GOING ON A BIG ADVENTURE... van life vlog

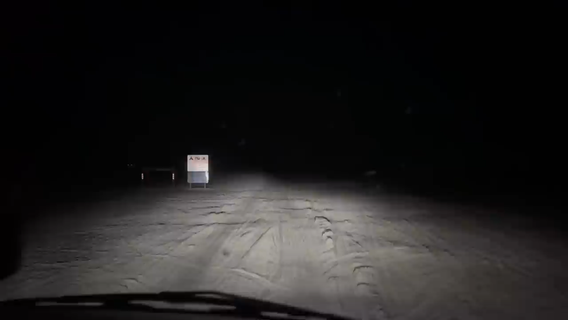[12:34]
Okay, so I found the beach. I don't think I want to drive on this. It also says camping forbidden. Alright, well, screw that idea then. I saw a camper van in this car park, which looks a bit of a better bet.